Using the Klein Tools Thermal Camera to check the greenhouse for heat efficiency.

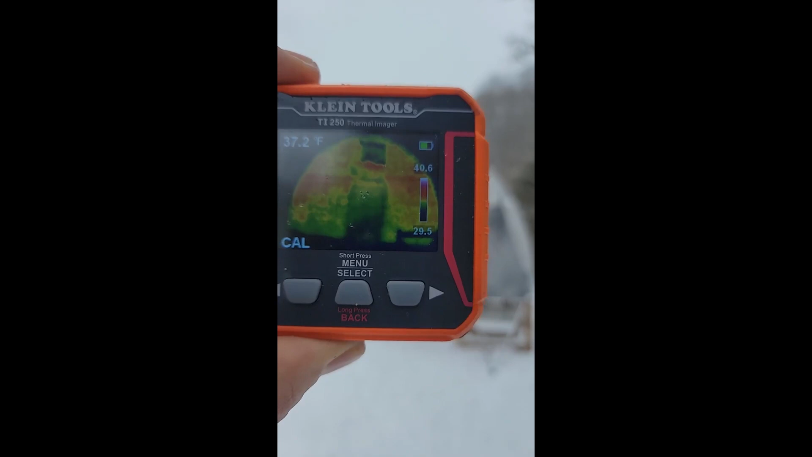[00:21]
On screen: spot 37.2°F
looks like we have 40 degrees on the walls of the greenhouse
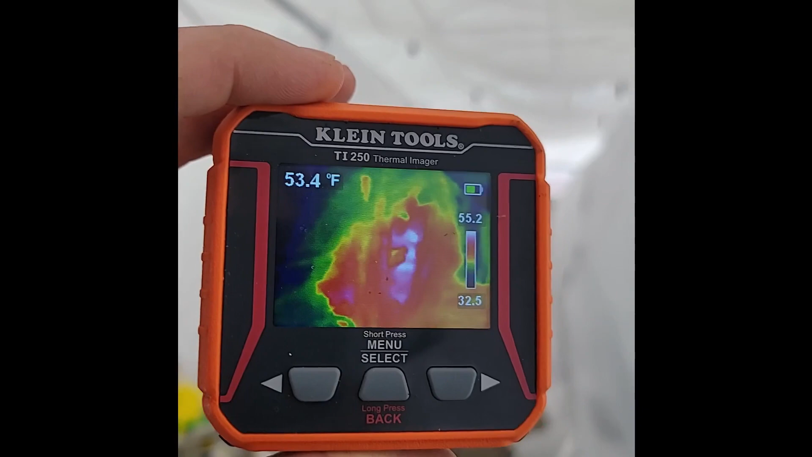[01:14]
On screen: spot 53.4°F
you got the high 55s on the outside
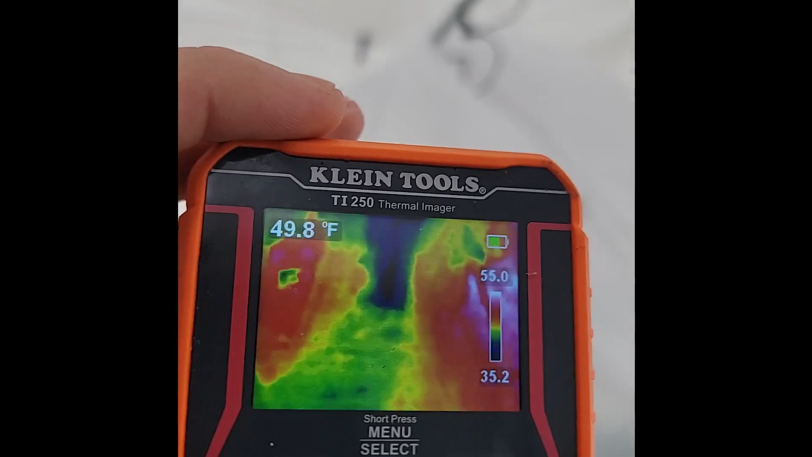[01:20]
On screen: spot 49.8°F
you can see in the center 59
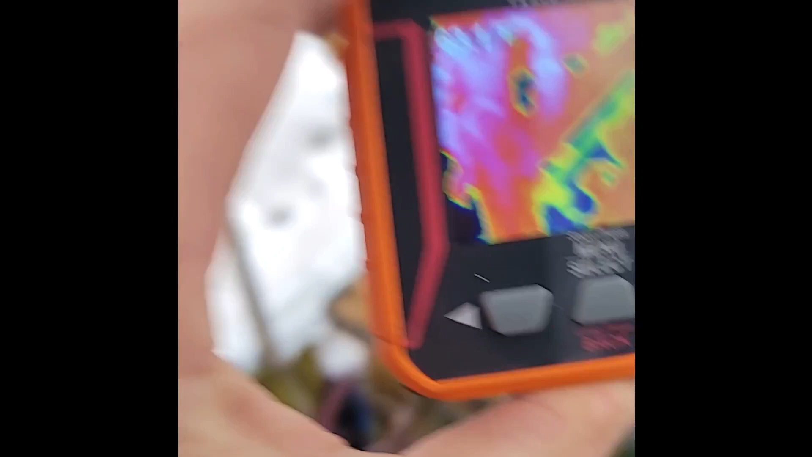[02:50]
holding good 60 degrees 58 in
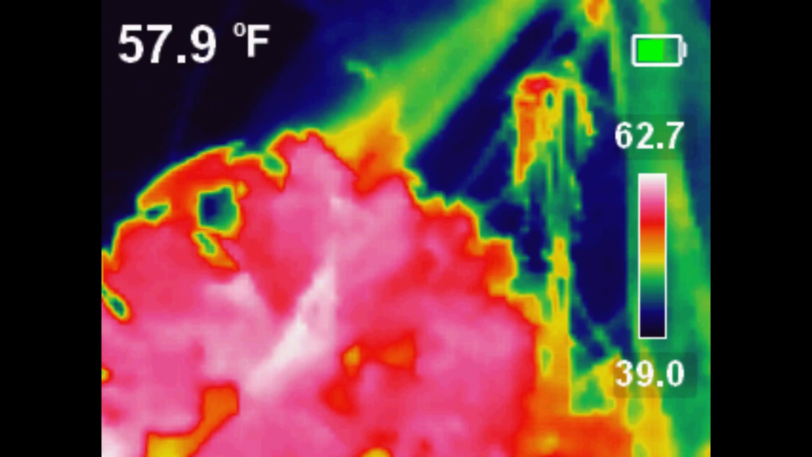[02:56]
On screen: spot 57.9°F
the ambient over here probably just because of me opening the hole a little bit like see how quickly it's going down certain spots